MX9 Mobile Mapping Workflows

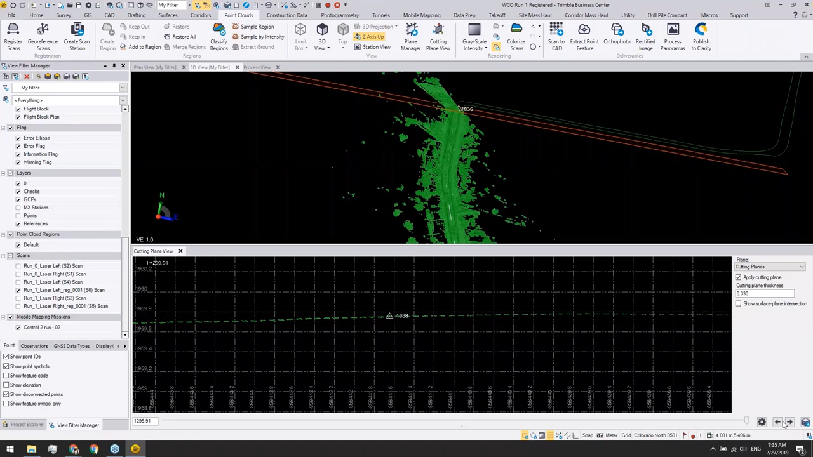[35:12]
And I will use the slider to go through all the points just to quickly show you the result. And there. If you're happy with this registration result, like I am right now, I will start to use this run as my reference and add some more tie points so that I can use both my ground control points and these tie points to register my run zero,
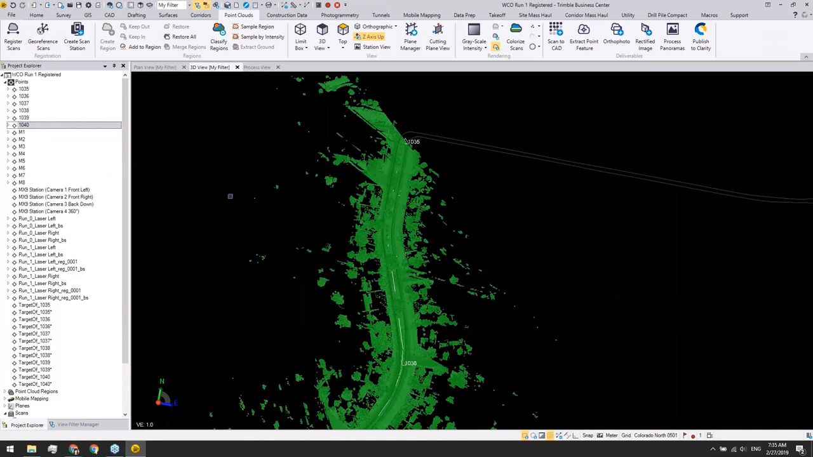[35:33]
which is kind of easy. Kind of overlapping on the same road. How do I do tie points? How do I do tie points? I will give you a quick example.
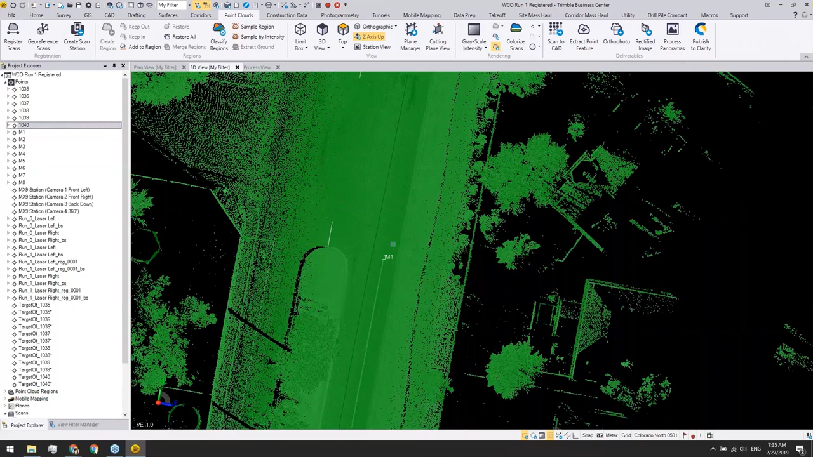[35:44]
So the goal of having more tie points is that if your ground control points are not that densely distributed along the whole run, you can eventually have some of these common points you can see in both runs and only use them for controlling the Z axis accuracy. In this case, if I go to the cat function and say create a point,
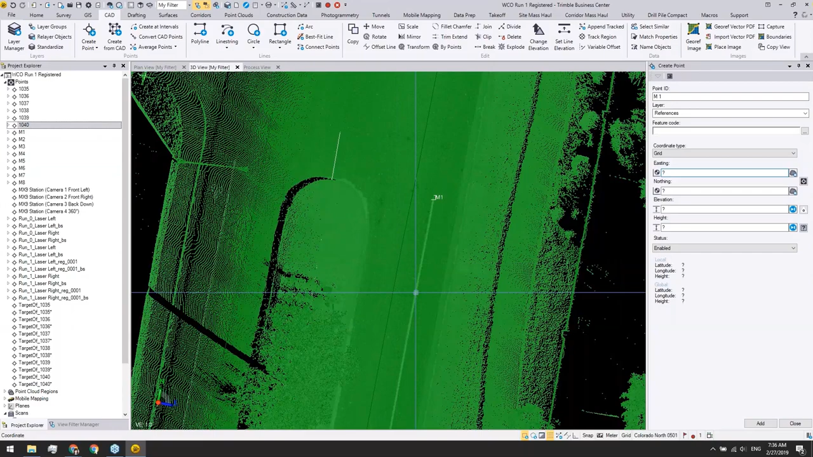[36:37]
But for elevation, I will keep it as control so that when I'm adding these points to my project, for example, here I will say I want to add a point
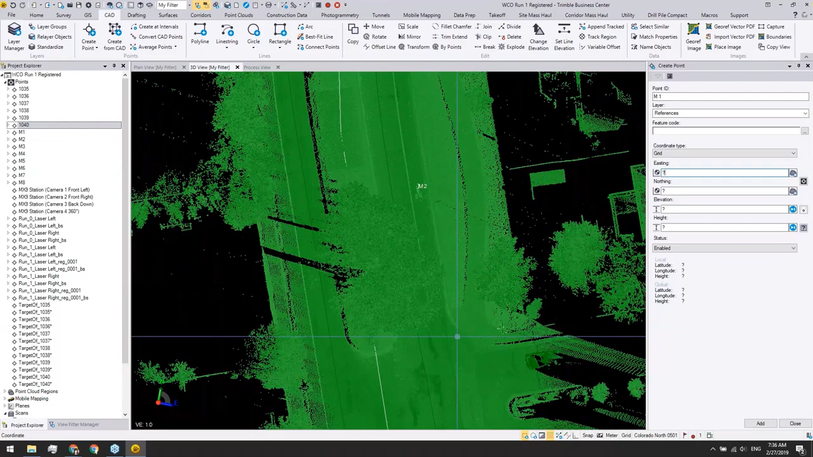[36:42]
at the end of this stripe. And I don't have to be very accurate on where this point will be,
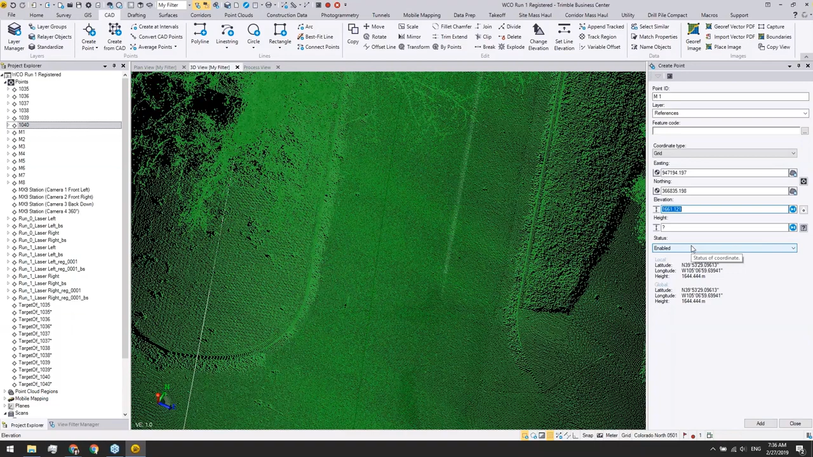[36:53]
because as long as I can kind of pick a nearby point in round zero, then this is a qualified tight points.
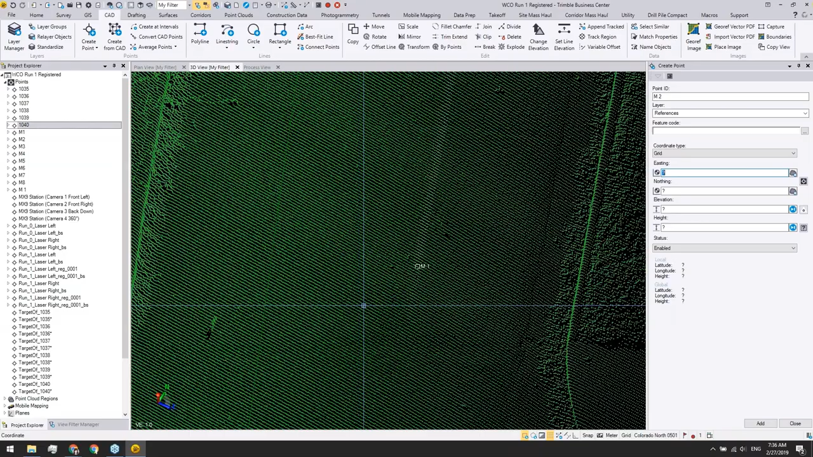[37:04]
As you can see here, I created a point and I created a little bit more along the road.
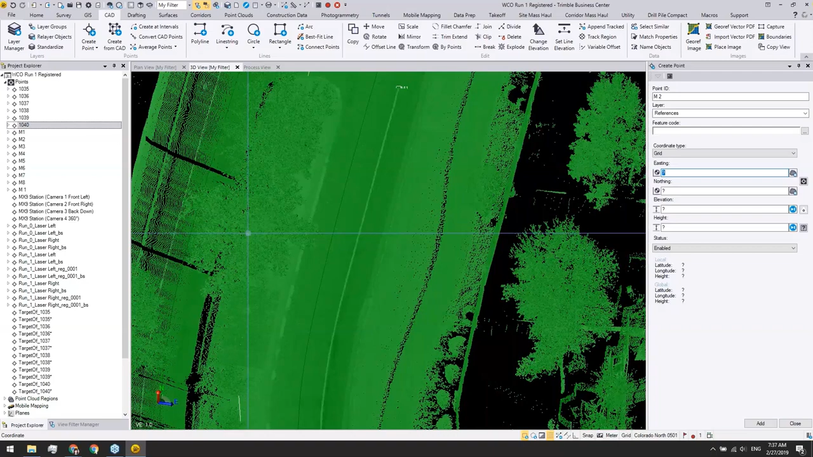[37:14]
And once I have these ground tight points, what I can do is to observe them from
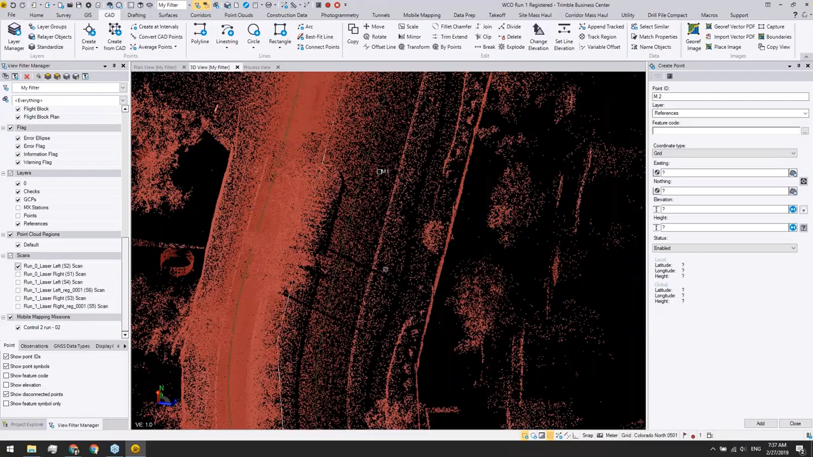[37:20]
my run zero to make sure they are visible in this run as well.
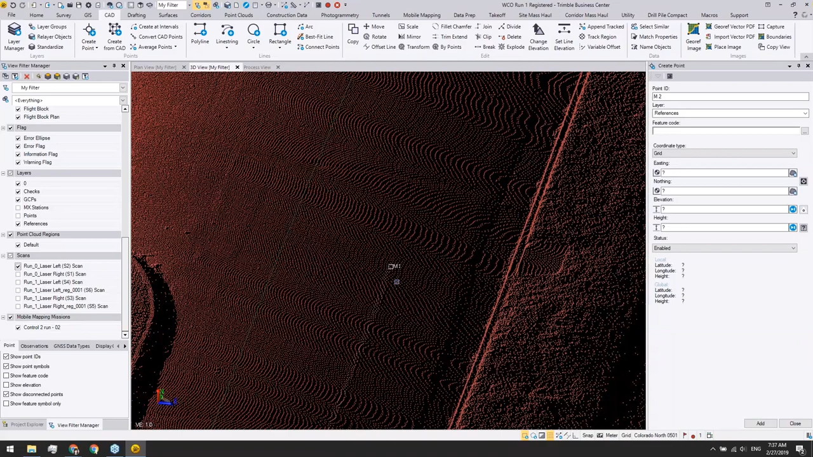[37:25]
So let me jump to a different one, maybe just to show you what it looks like.
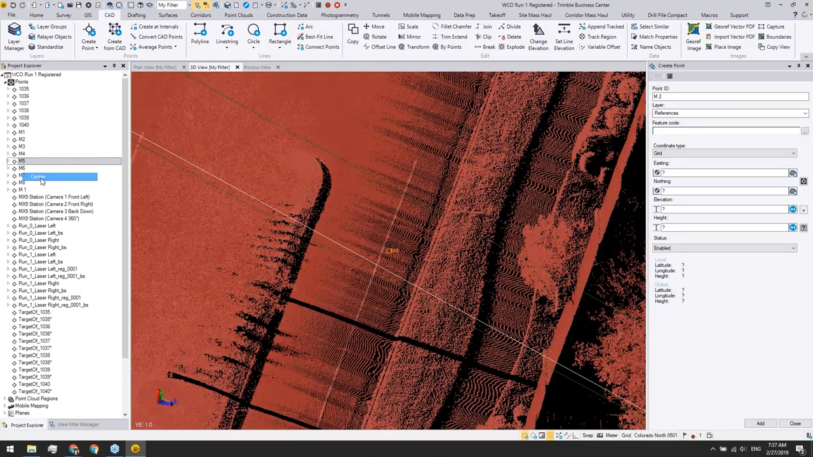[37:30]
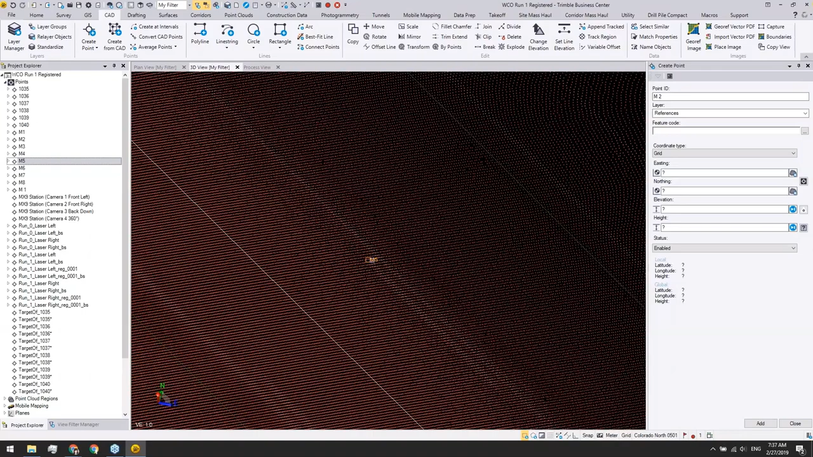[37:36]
In this case, I'm just picking the tip of this corner point, but they don't necessarily be that accurate. Now I have all the tight points and ground control points, and I'm happy with run one, I will start to work on run zero.
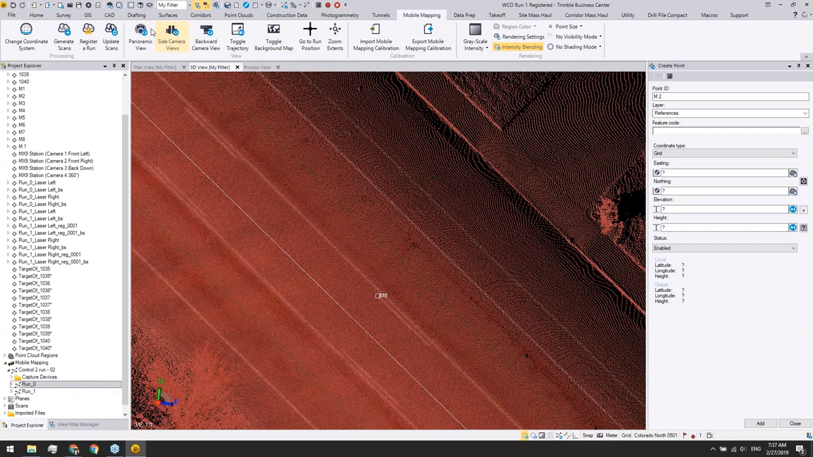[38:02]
So again, choose run zero from your project explorer, and then go to mobile mapping, register a run. This time, I will have more points to add to my list.
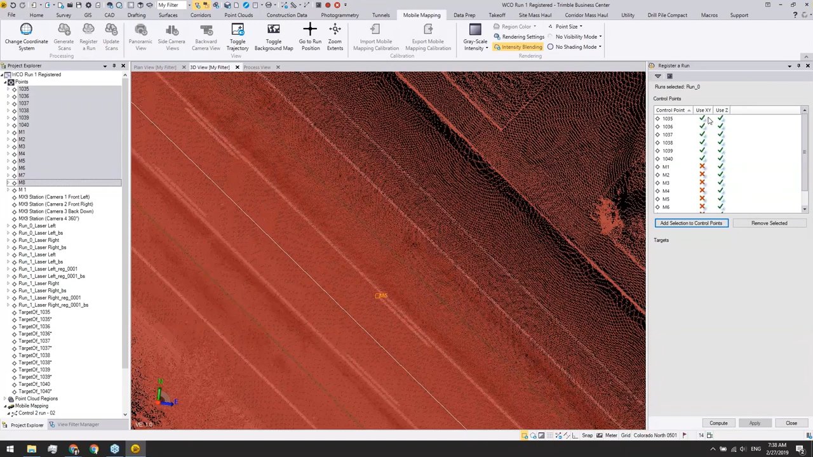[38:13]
The ground control points will still contribute to X, Y, and the Z axis. But as you can see, since this is how I created my tie points, all the tie points will only contribute to the Z axis. But how do you choose the points in the point cloud is basically the same.
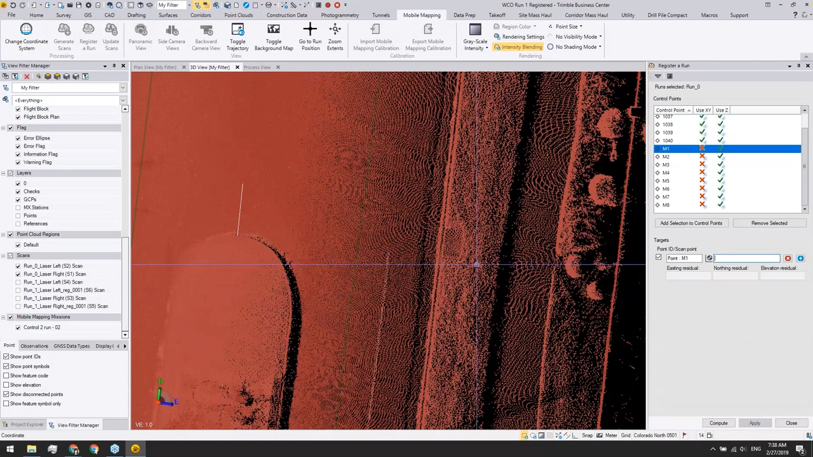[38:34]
You can just come to a close by position and then click on the point cloud to pick this point.
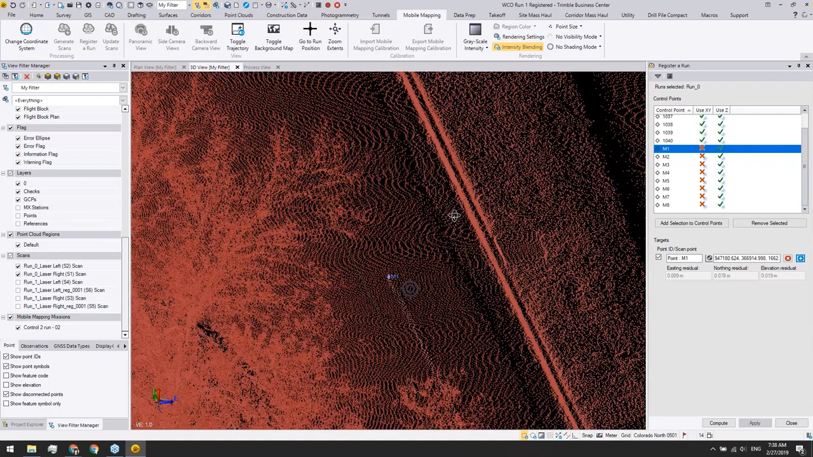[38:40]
I'm not going to continue the same workflow because of the time,
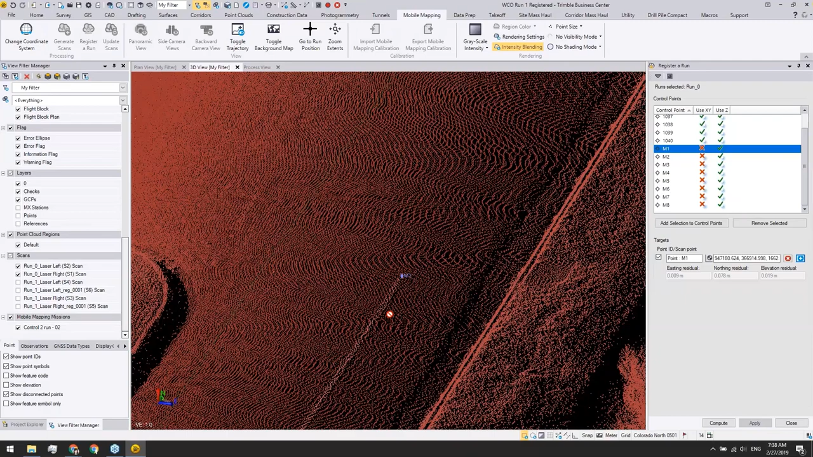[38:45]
but basically you can see this is the same workflow. And once I add all these points to my run zero registration, I will hit compute. Another new SBAT file will be created and I will click apply. And then eventually in the update scans, I will use that new SBAT file to update my scans for run zero.